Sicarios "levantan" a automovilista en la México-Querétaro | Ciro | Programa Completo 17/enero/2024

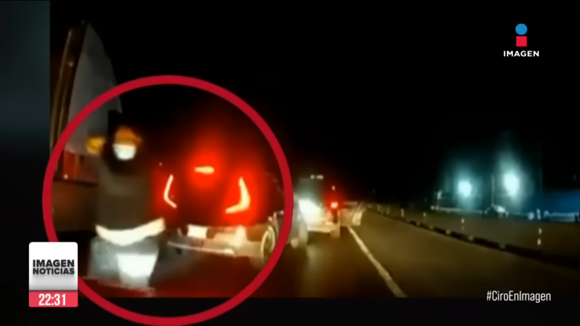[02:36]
Son las 5:26 de esta mañana en el kilómetro 60 de la autopista México-Querétaro, en el tramo correspondiente al municipio de Jilotepec, Estado de México.
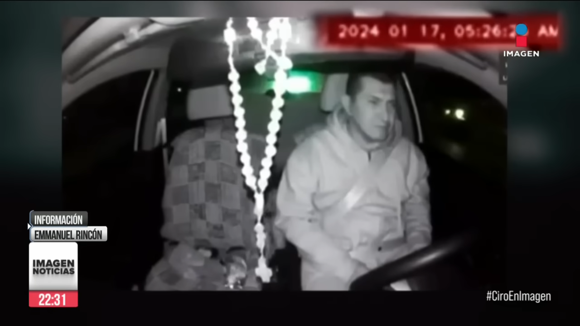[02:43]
El conductor de un automóvil es baleado en plena autopista. Maniobra brusca detectada.
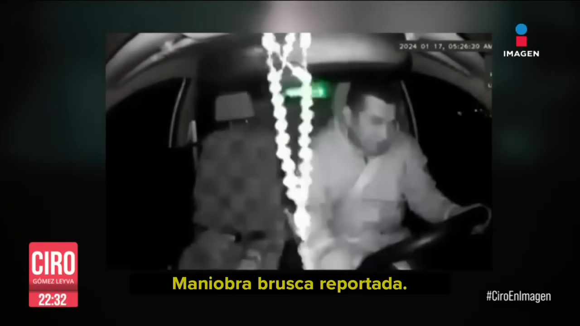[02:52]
Sujetos a bordo de 2 camionetas disparan en contra del conductor.
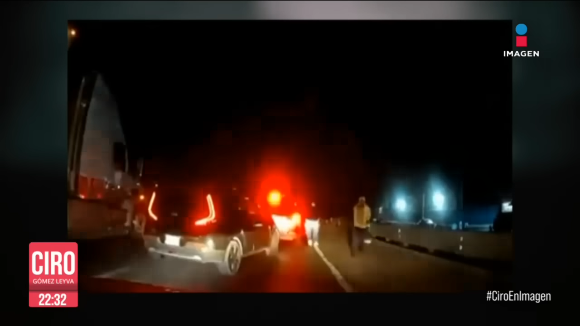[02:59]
El chofer tiene que frenar, ya que los hombres armados atravesaron los vehículos para obstruirle el paso.